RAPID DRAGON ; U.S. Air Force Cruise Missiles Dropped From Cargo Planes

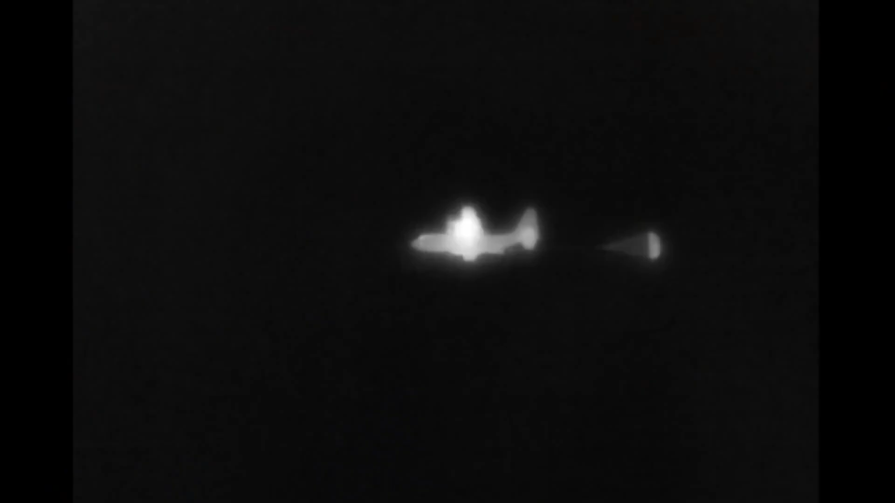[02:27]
After the vertical release, the cruise missile flight test vehicle will perform a powered pull-up maneuver, extend its wings and tail, establish aerodynamic control, and begin traveling toward its newly designated targets.